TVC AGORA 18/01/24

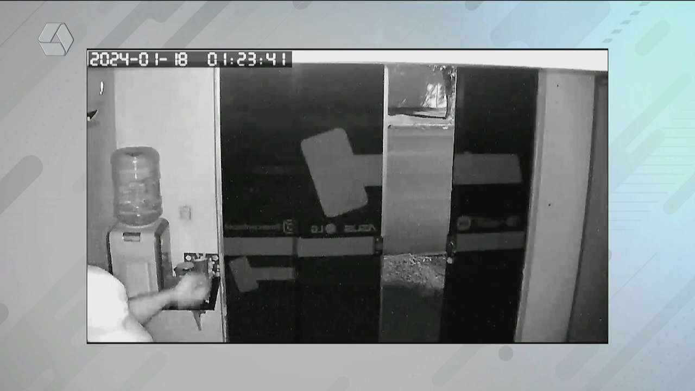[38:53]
furtando notebooks, aparelhos celulares, entre outros produtos. O boletim de ocorrência está sendo feito nesta manhã, ainda não temos o relatório ali dos produtos que foram levados, os produtos estavam sendo contabilizados ainda, o que faltava ali dentro dessa loja, mas foi flagrado pelas imagens de circuito interno, uma ação do criminoso,
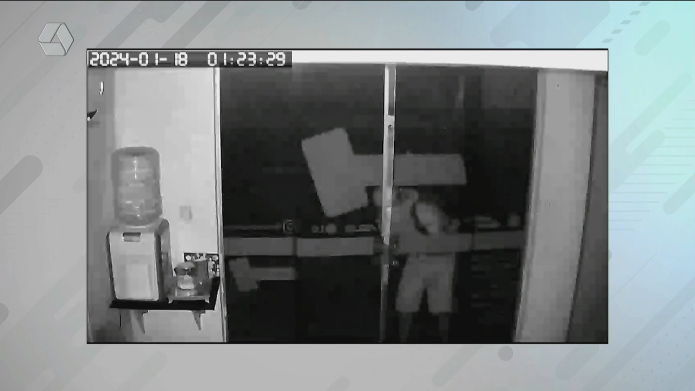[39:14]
que com alguma ferramenta conseguiu violar o miolo da chave, o miolo ali da fechadura da porta de vidro, conseguiu invadir o local, fez um verdadeiro limpa, montou numa bicicleta e foi embora no sentido Interlagos, loja essa que fica na rua Alfredo Justino, no centro de Três Lagoas. Horas antes, Israel, uma loja ali próxima na rua Doutor Monir Tomé, no centro de Três Lagoas, também havia sido produto de furto,